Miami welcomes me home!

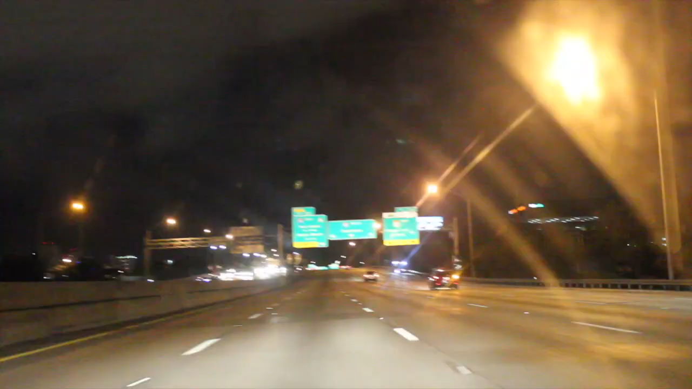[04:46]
What you're looking at here is the end of I-95 heading towards downtown Miami. And that's what you're getting a nice look of here.